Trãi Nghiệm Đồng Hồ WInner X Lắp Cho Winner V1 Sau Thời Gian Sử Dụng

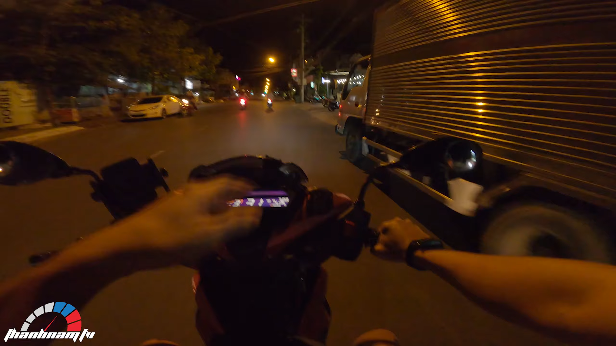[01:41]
màu màu nền nó là cái kiểu như cái màu màu nâu màu nền nó kiểu như màu nâu mà xâm xâm xanh anh em và nó không có chối mắt ánh sáng nó đủ là nhẹ nhàng và những cái chỉ số của nó thì là màu trắng màu kiểu như màu vàng vàng nó nên hơi ám vàng đó còn những cái mà không như thế này anh em thấy cái phung vùng viền của số quan số đó cũng vậy là nó có màu nó nó là màu một cam và thì như mà nói những cái màu của nó anh em nó cứ kế đều
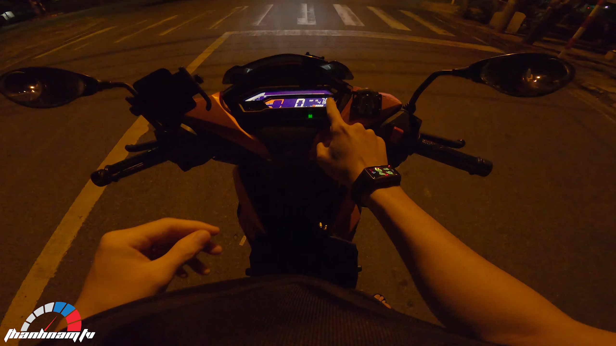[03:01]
giờ bốn phút này đây cũng vậy nè và cái thứ hai là nó có đo hành trình A và B luôn cái đồng hồ riêng của mình nó chỉ có chiếc A rồi cái này là tính khoảng mức xăng trung bình km trên lít nhưng mà mình mà mình không hoạt động được nhanh em để mình đi mà sẽ nói tiếp cái mức xăng trung bình cho mấy tên
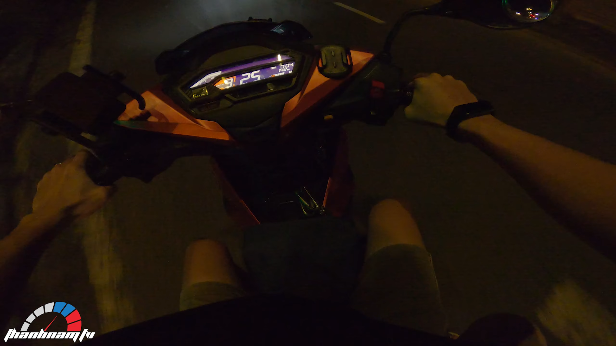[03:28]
giờ mình không đo được tại vì nó phải có một cái dây cảm biến nó đò riêng còn cái đầu
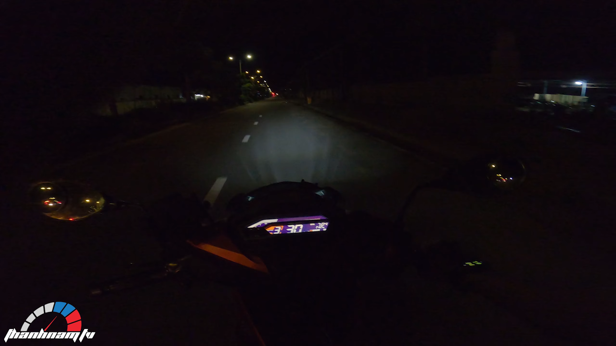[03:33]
riêng của video bọn nó không có nó khi mình lắp vào thì nó sẽ không có nhận cái do trung bình lượng xăng xăng tiêu thủ bao nhiêu được thứ hai nhiên liệu quá mình chỉ đo mình có
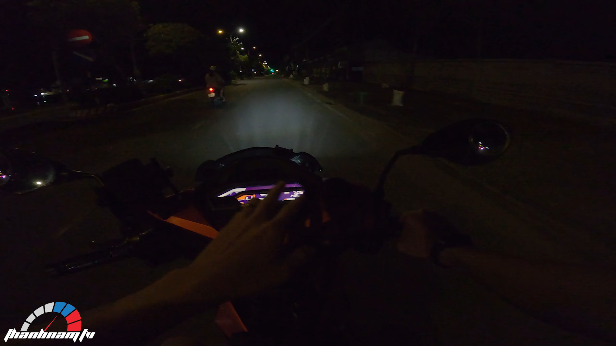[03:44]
có thể mình đo được xe được giờ mà xem được chiếc A và chiếc B thôi quay trở lại sẽ nói chiếc này đây em có động đường mà chiếc A nè và đây là chiếc B đó thì tại sao nó nó hai chiếc này mình rất là thích Tại sao như vậy á thì lúc cái cái xe đồng hồ riêng của nó với một thì nó chỉ có một chiếc thôi tức là mình chỉ đo được một cái khoảng một mình chỉ đo được một cái động chiếc thì chiếc thì anh em cũng đã tí rồi đó là giống như khi mà mình mình có thể ghi xét được cái chiếc đó giống
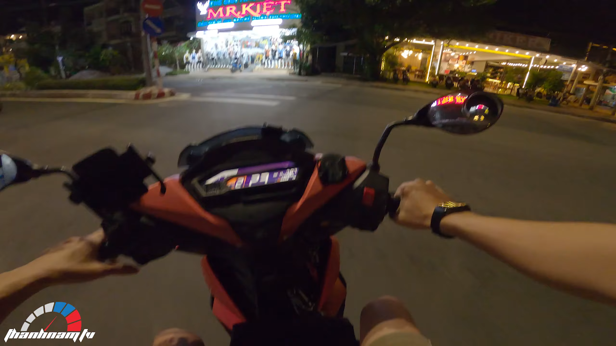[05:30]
cái tiếp theo đó là cái đo tua thì như mình đã nói là cái đo tua mình chưa quen cho lắm anh em mình quen với